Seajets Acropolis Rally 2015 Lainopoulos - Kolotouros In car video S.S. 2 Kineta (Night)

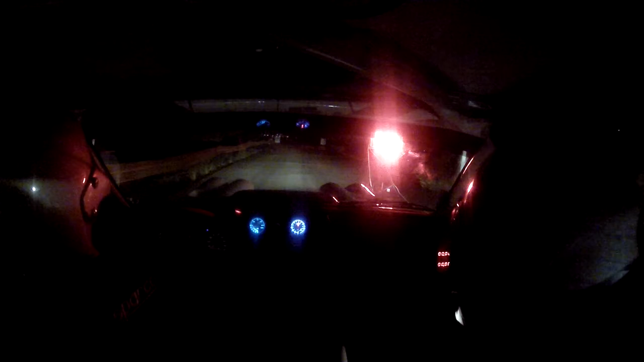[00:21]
5, 4, 3, 2, 1, πάμε. 4 δεξιά και 100. Βάλε φώτα. Βάλε ηλές. Πάτα δεξιά στο σπίτι, 3 αριστερή συν μούρι μέσα. Σε 4 δεξιά μετά. Και 4 αριστερή μούρι μέσα και 30. Πάτα δεξιά, 2 αριστερή. Και 2 δεξιά φουρκέτα μεγάλη στο τέλος μην.
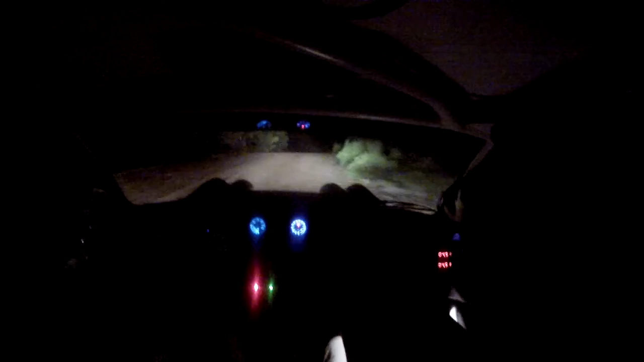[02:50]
Χάνεται με 3 αριστερή, βουτάει και αδειάζει, θυμίσου, βουτάει και αδειάζει. 50, χάνεται από αριστερά, σανίδα και 300. Πρόσεχε το πάτημά σου γενικά. Κι άλλα 100, χάνεται κέντρο και 100, 4 δεξιά πλην στο βάθος.
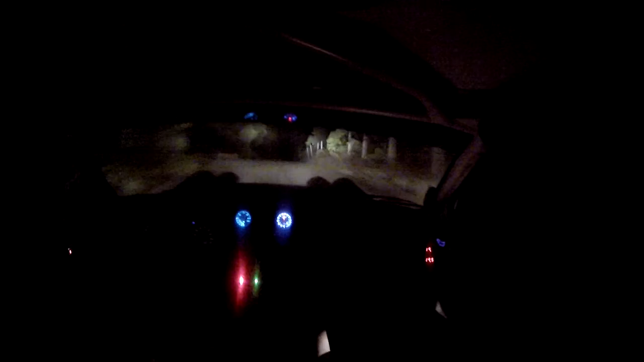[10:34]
Τέσσερα αριστερή και πάτα δεξιά. Για τρία αριστερή σε τρία δεξιά. Πάτα δεξιά εδώ, έτσι. Τρία αριστερή σε τρία δεξιά. Και 30, τέσσερα δεξιά και 20. Τέσσερα αριστερή πλην, σε δύο δεξιά κλείνει στο τέλος, προσοχή. Δύο κλείνει στο τέλος. Και κόφτα 50, 4 αριστερή μεγάλης διαρκείας έως το χάνετε. Πάει αυτή, προχωράει.
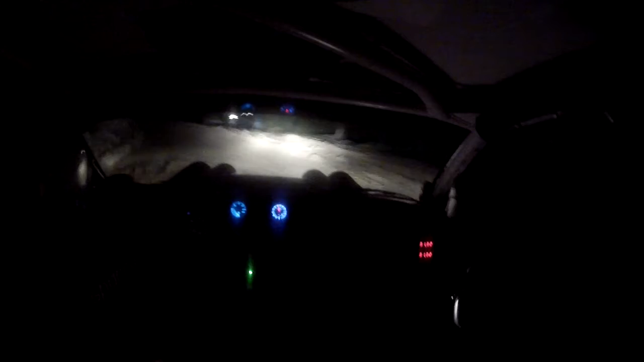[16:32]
Ωραία. 3 δεξιά. Σε 3 αριστερή και 2 δεξιά. 3 αριστερή, 2 δεξιά. Και 30. 2 αριστερή διαρκείας. 2 διαρκείας. 80 από αριστερά, 3 δεξιά, κλείνει σε δεξιά φουρκέτα.